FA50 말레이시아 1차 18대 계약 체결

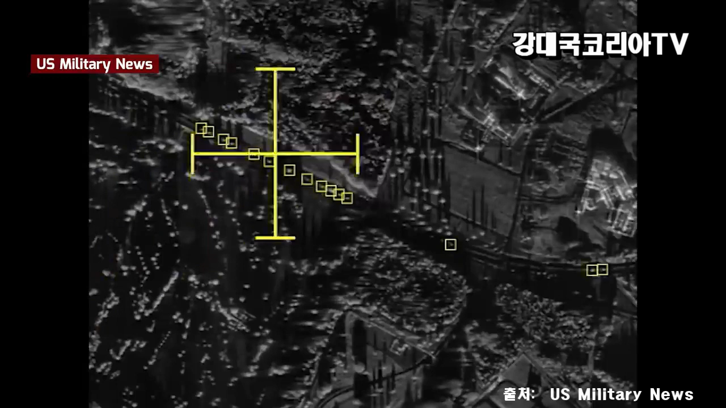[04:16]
레이더로 지라갈륨 소재의 반도체를 사용해 동급 레이더 대비 무게도 가볍고
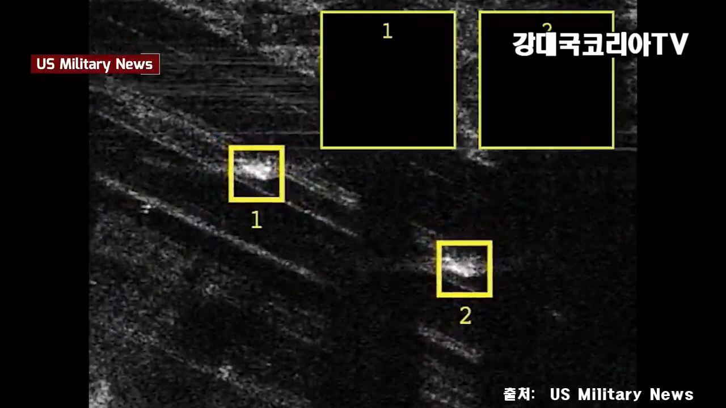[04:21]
전력 소모량도 적으며 가격도 저렴한 다기능 레이더로 어지간한 현역 전투기의 레이더에 버금가는 성능을 갖춘 것으로 가격 대비 성능이 매우 우수해